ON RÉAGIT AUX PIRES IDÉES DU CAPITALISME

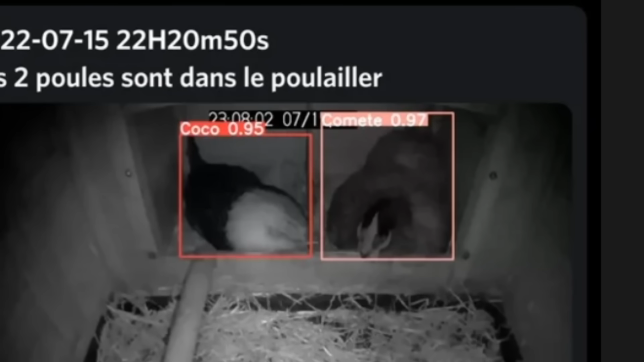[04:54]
Oh, et ça reconnaît les poules. Je trouve ça trop bien. Ça me rappelle le truc avec le chat, là. C'est excellent. C'est une très bonne chose. Bon, après, Terra, attention quand même. Utiliser des serveurs, des centres de données pour ça, en termes d'écologie, c'est une catastrophe. Autant pour moi. Doucement, les avis de fachos, quand même, sur les potes.
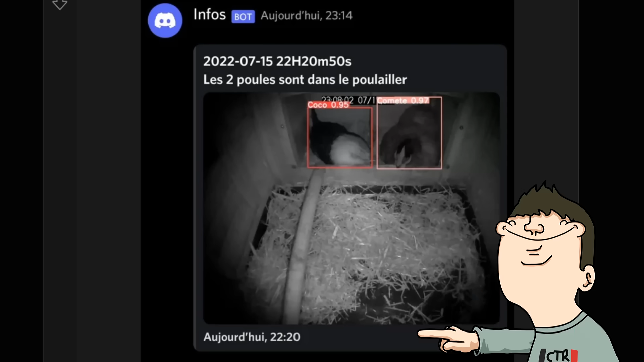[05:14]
Il met le mot fachos sur tout. Non, mais attends, il arrive quand même à identifier les poules, Coco et Comet.
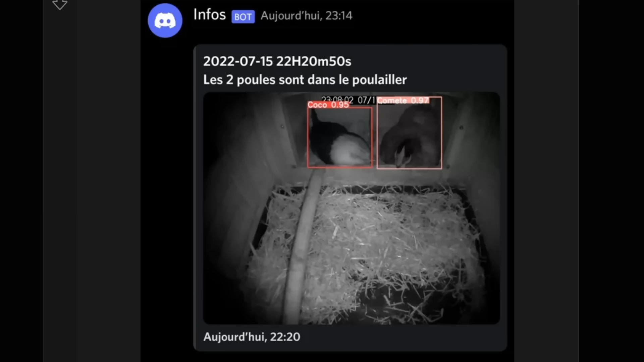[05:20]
C'est un truc bien, non ? Ah, mais oui, c'est vrai que ça identifie les poules. C'est pas juste l'animal. C'est quelle poule est quoi ? Incroyable, quand même.